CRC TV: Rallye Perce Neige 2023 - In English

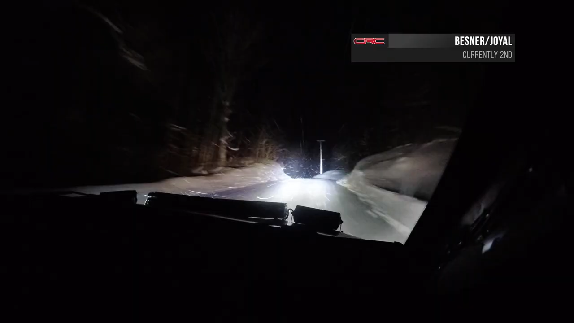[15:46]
Moreau makes a big mistake on stage 13, and Besner keeps his foot welded to the floorboards, carving Moreau's lead down to just three and a half seconds.
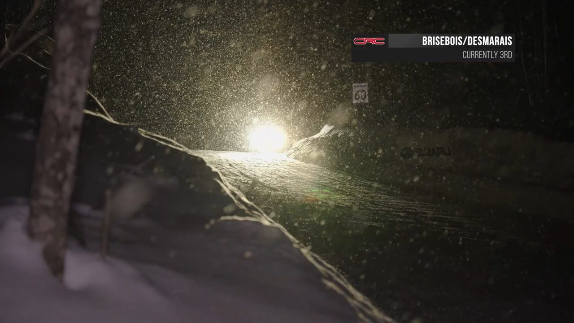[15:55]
Marc-Andre Brisebois and Marie-France Desmarais Trepenier are on a different strategy.
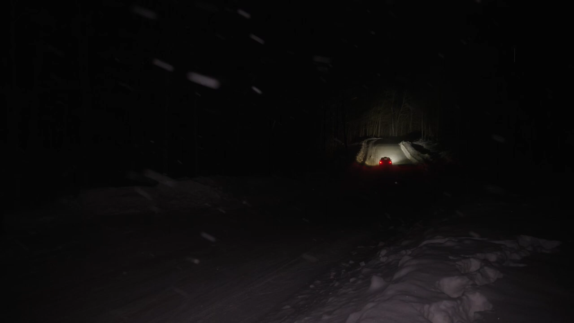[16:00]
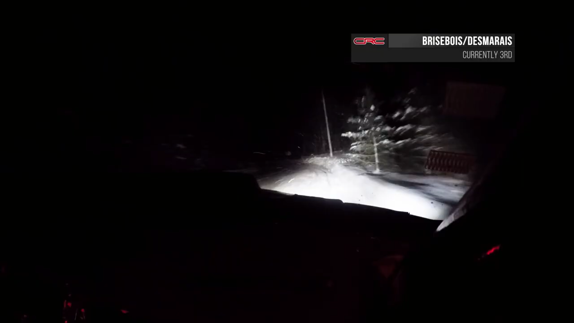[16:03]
Unwilling to be drawn into a costly battle in his first rally in six months, Brisebois adopts a smooth pace that holds them steady in third.
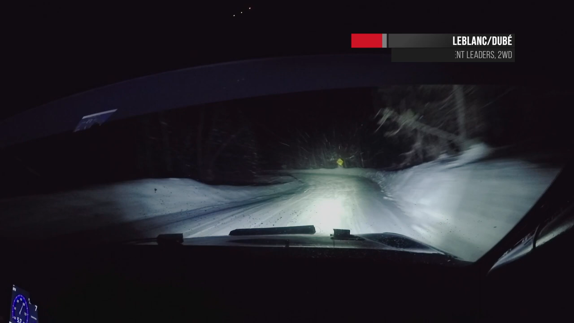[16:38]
LeBlanc-Dubay's lead over Greenhouse and Scott shrinks by four seconds on stage 12.
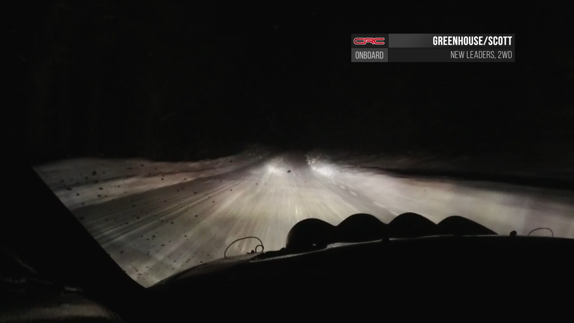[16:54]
LeBlanc pushes back hard on stage 14, closing the gap back down to five and a half seconds by the end of the loop. Keep it pointing forward, there you go. Wow, did we get away with that? Yeah, we did. Holy **** in front of the camera. Okay. Crest into four right, opens very long. Fourteen stages down, four to go.